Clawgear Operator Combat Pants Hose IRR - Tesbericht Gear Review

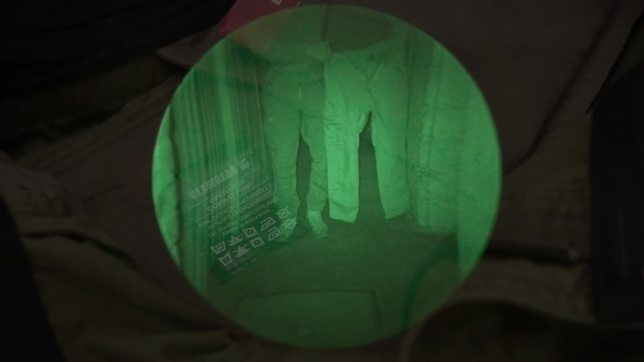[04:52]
Somit ist die NIR-Signatur niedriger als zum Beispiel mit einem 35-65 Gewebe mit höherem Polyanteil.
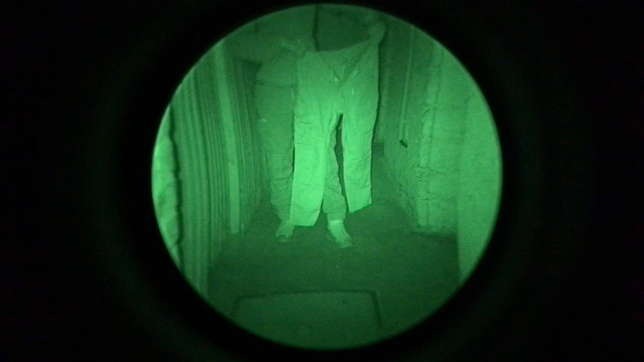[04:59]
Hier mal die Operator Combat Pant im Vergleich zu einer Hose mit hohem Polyanteil.
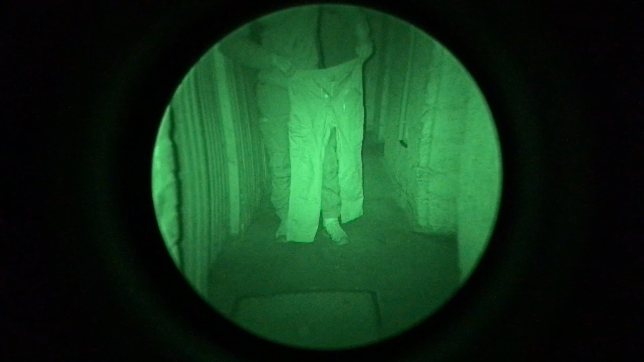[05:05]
Man sieht deutlich, dass die Operator Combat Pant mit dem 50-50 Gewebe wesentlich unauffälliger ist und nicht so stark leuchtet.